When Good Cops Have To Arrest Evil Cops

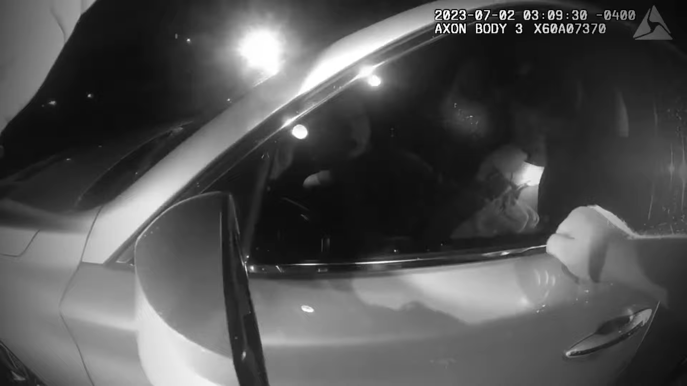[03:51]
And by the looks of it, he was clearly not in his senses. How you doing? Hey, how you doing?